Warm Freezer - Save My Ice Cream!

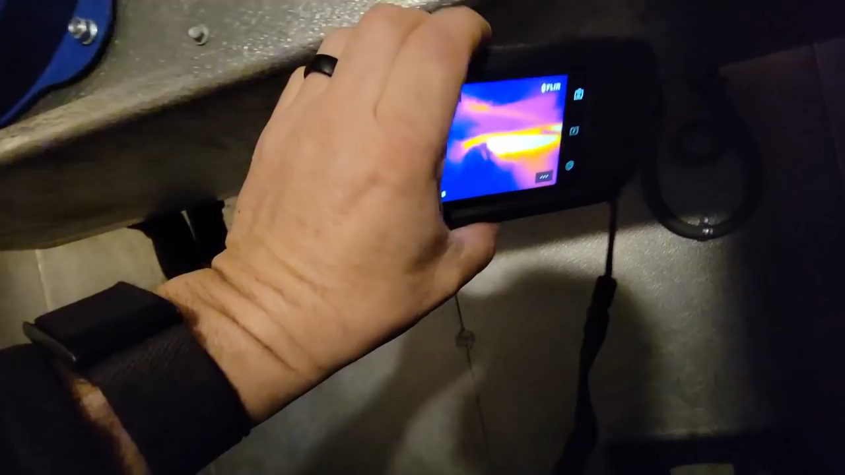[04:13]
this look at it from this angle yep there's the heat tape you can see that it's working
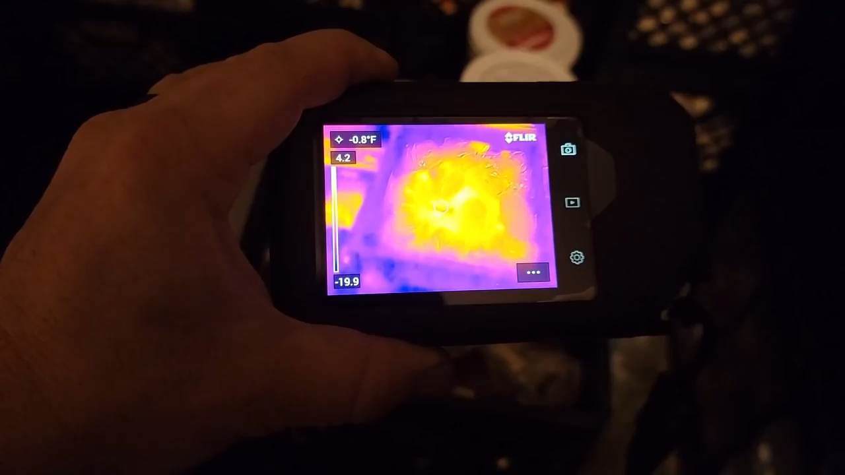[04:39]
On screen: spot -0.8°F
we're definitely in the negative 19 if that's accurate
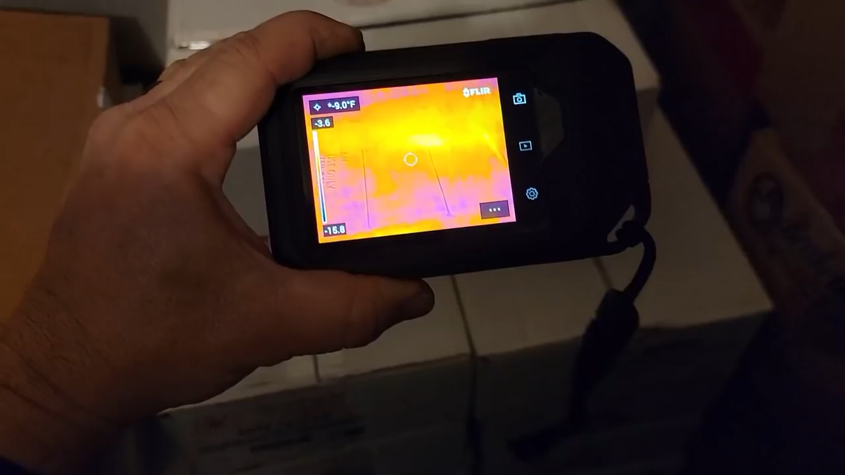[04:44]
negative 16 that's all based off reflection i'm going off that
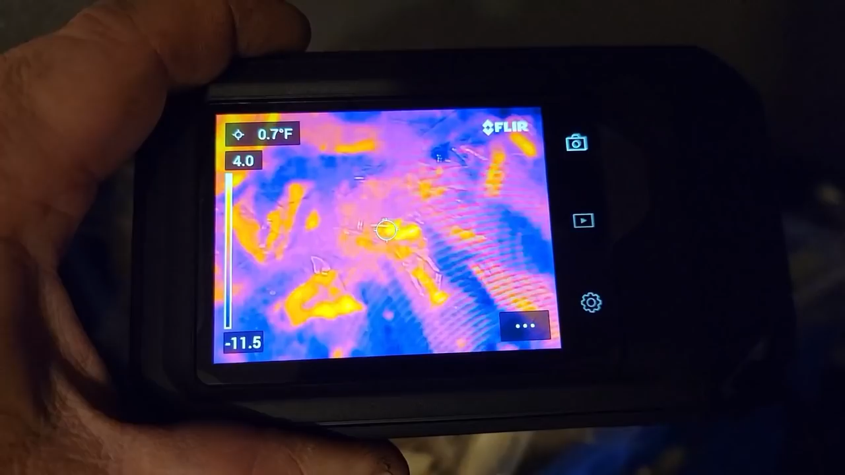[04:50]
On screen: spot 0.7°F
bottom left corner there what it's got but anyhow uh the ice cream